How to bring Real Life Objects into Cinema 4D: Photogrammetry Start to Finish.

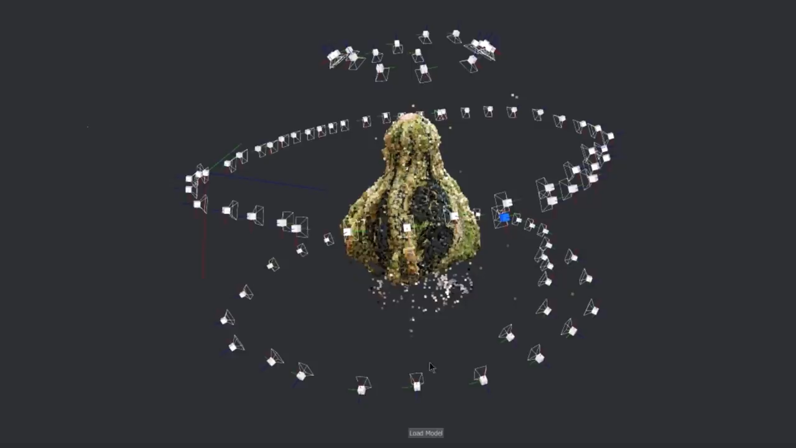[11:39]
Now, after you've taken all your photos, go ahead. If you're on Windows, we're going to pop it open. I just search for photos.
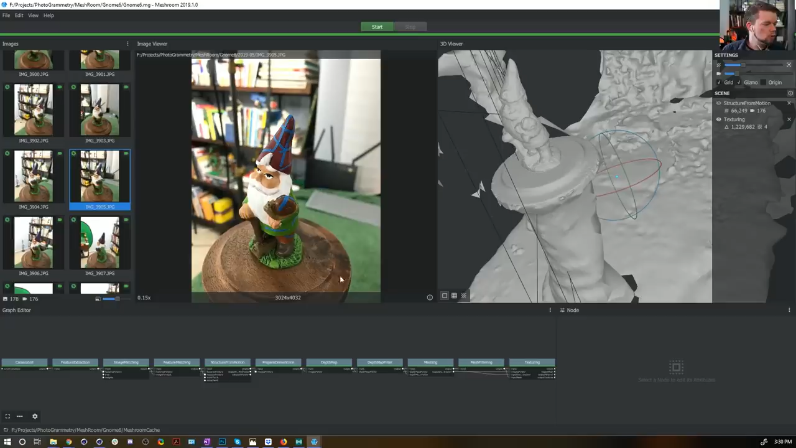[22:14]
Now, in my folder structure, I've been saving everything into this Meshroom folder. You can see all these different scans I was doing.
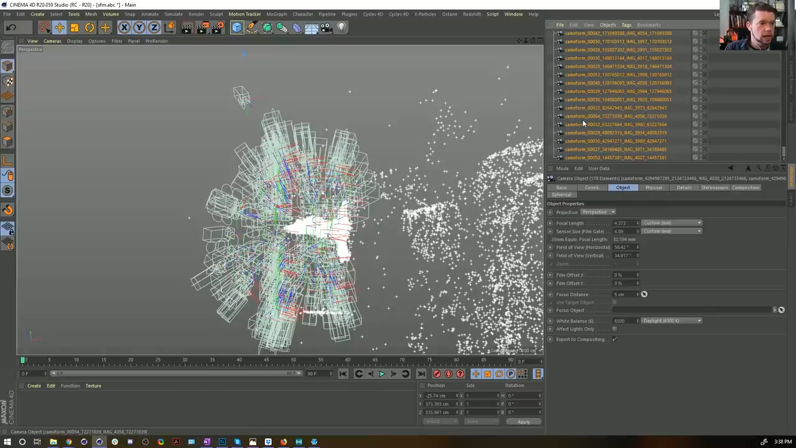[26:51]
Now, it actually, these are like Alembic files. They're Alembic cameras. We can actually select all of them and just hit the letter C, and it's going to make them into just generic cinema ones, so they're not remotely linked anymore. But I can copy this. Let's rename this null cameras, and I can copy that, close the file, don't need that anymore.
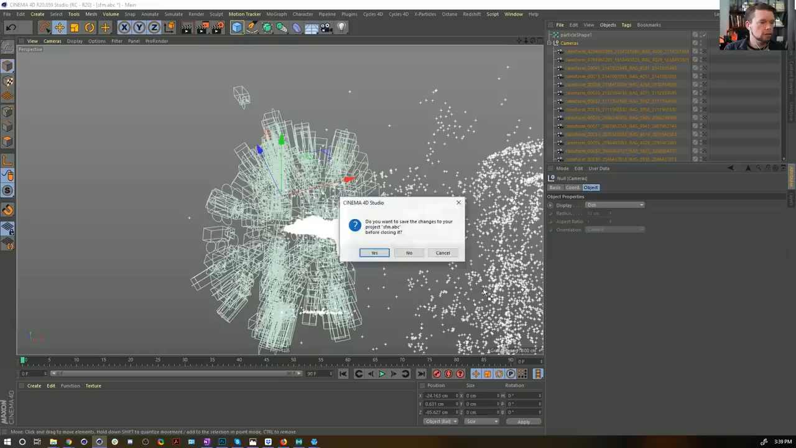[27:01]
And because we haven't moved this around yet, if I hit paste, it's exactly matching our object.
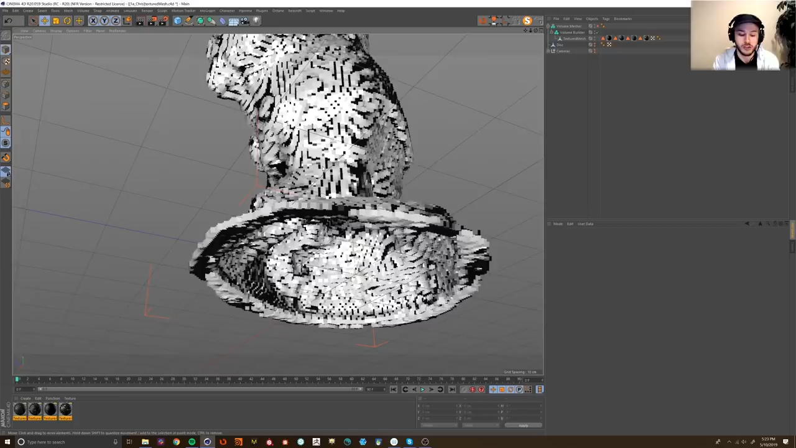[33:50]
It's almost like if we had draped a cloth over this asset.
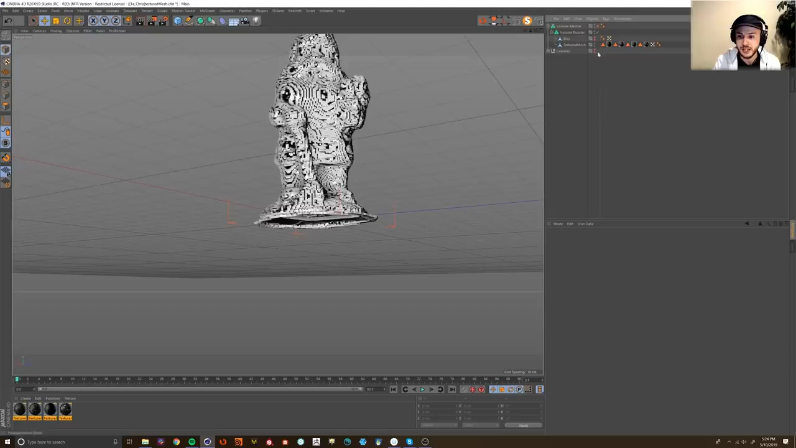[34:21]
you can see here, we're actually sort of adding in this disk mesh before the meshing.